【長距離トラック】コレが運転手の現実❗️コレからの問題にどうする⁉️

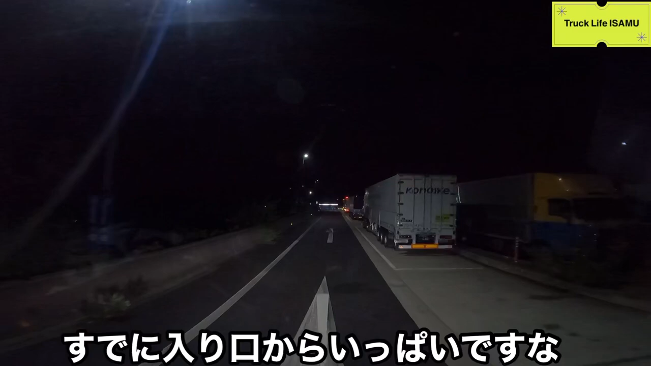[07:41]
手で後ろの方行くか前とかなんですけどうーん厳しいかな